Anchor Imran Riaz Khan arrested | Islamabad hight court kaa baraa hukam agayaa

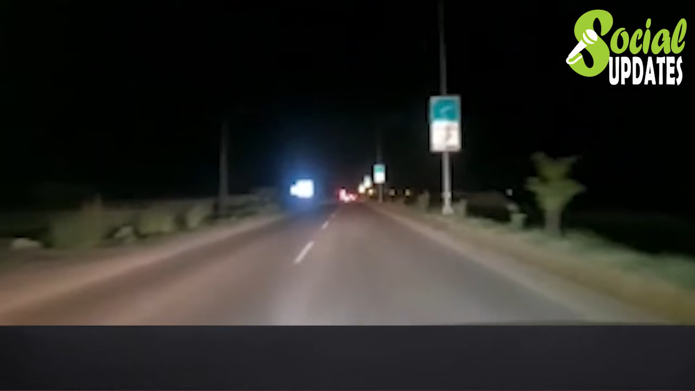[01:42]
سامنے جو بورڈ آ رہا ہے تھوڑا سا اس کو سلو کر دیں تاکہ ہم یہ بورڈ پڑھ لیں اٹک شہر اور کامرہ اور یہ اب ہم جلاخان روڈ پہ جا رہے ہیں اور یہ situation ہے یہ ہمارے position
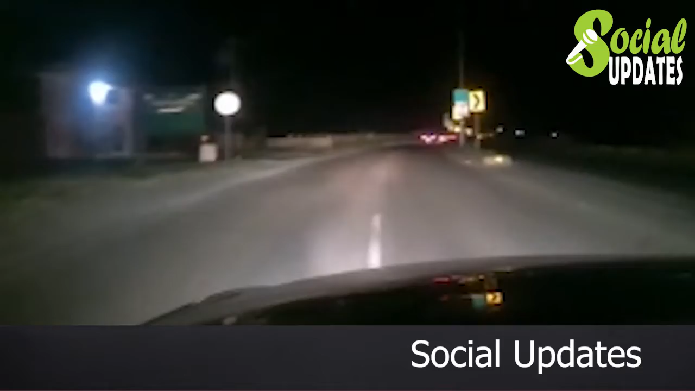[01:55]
ہے میں آپ کو update کرتا رہوں گا یہ ابھی ہم جلاخان روڈ پہ جا تو
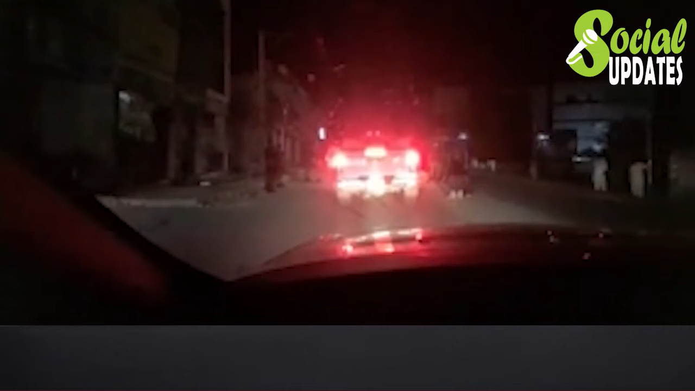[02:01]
یہاں سے ہمیں واپس کر دیا گیا کہتا ہے کہ آگے آپ کو جانے نہیں دیں گے اور یہاں سے یہ ہوتا ہے ہاتھ ساچ کی آدھ اٹھانے والے کا حال ہے سارے باہر نکل کے آجو بھائی جان یہ آپ کا وقت ہے آپ کا وقت ہے آپ سرکو پہ آنے کا یہ اب ہم گاڑیوں کو موڑ رہے ہیں یہ اگر آپ دیکھیں تو ہمارا راستہ بلکل انہوں نے بلاگ کر دیا